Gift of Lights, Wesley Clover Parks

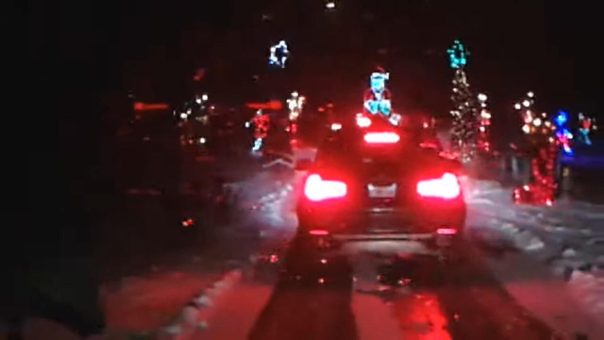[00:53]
Snowing, eh? That's kind of cool. Maybe because that one's lit. That one's look at the skating rink. How cute is that?
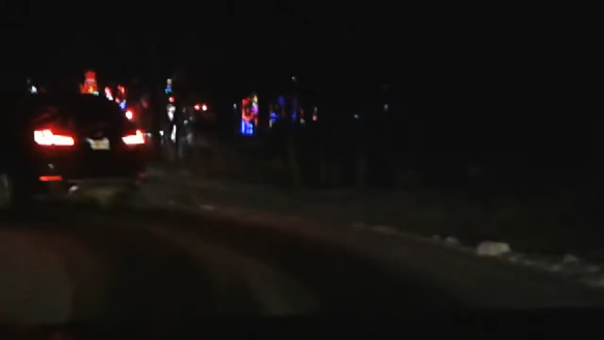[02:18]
Oh, there we go. Oh, Abby, there's also a hay maze. It does. Oh, remember, it looks like our neighbor's except it's not coming.
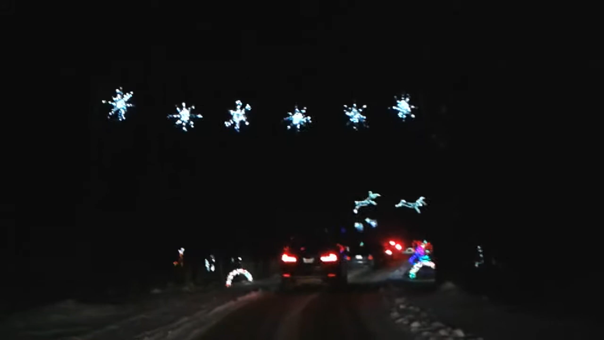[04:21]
Looks a bit like a fat turkey. A fat turkey. What? I think it might have been a horn. It was a horn. Well, look at the reindeers jumping.
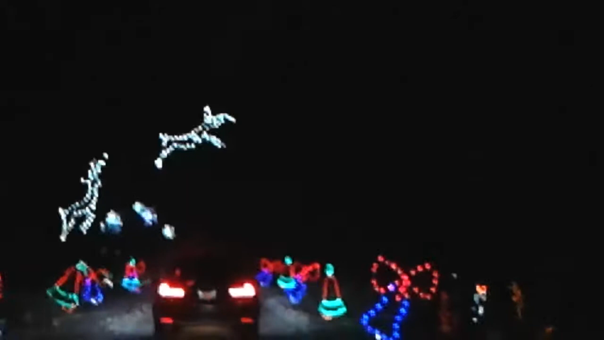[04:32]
Yeah, but then they cost them a fortune. That's cool. Look at the reindeers jumping. There, then they can plug them back in next year. Oh, look, a bell! But well, what if they want to do it for... Oh, he's jumping over top of us. Woo! I don't do that. Since it's snowing, what do you guys think about me opening up the center? The